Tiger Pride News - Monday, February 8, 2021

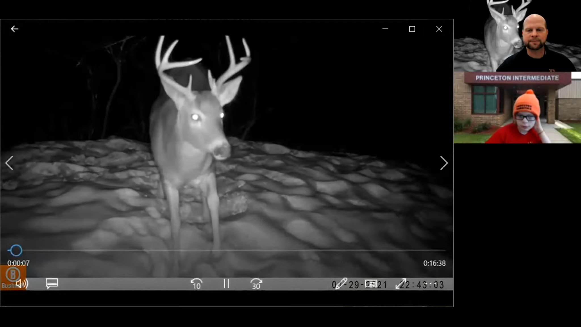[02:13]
Seems interested in the camera here. Yeah, I think he notices the camera. He's kind of sniffing it and deciding that I'd rather go somewhere else. We got the one that's asleep. I'm gonna jump ahead a little bit here to about 5:50. This is kind of interesting too. You get the deer with the just the one antler.